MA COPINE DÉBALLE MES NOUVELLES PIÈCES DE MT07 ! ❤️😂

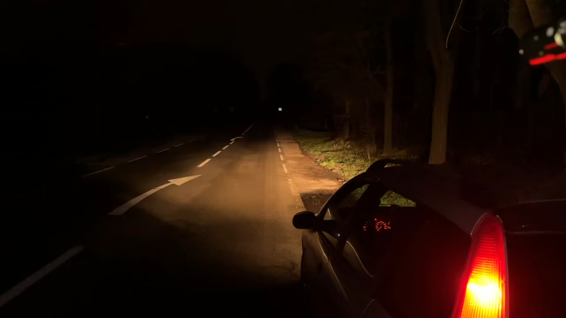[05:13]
Donc c'est éclairé hein. Donc il y a les phares de la voiture et regardez, oh, c'est une dinguerie.
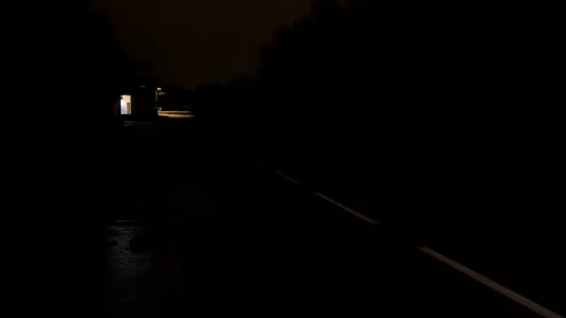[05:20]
Il fait noir de ouf, mais là il fait jour.
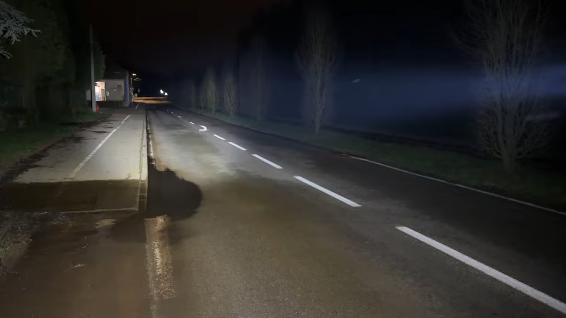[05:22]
Quand je fais ça, il fait jour les mecs, c'est une dinguerie. Franchement la puissance de cette lampe.